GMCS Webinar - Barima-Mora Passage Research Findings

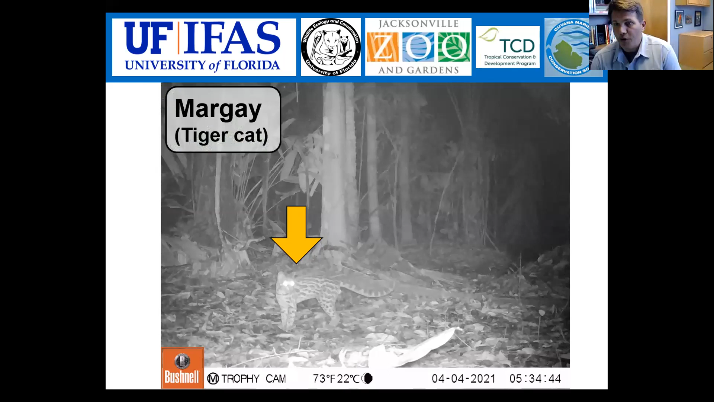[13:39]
Here's a close-up of the margay because this camera trap photo isn't particularly great. They're a semi-arboreal cat.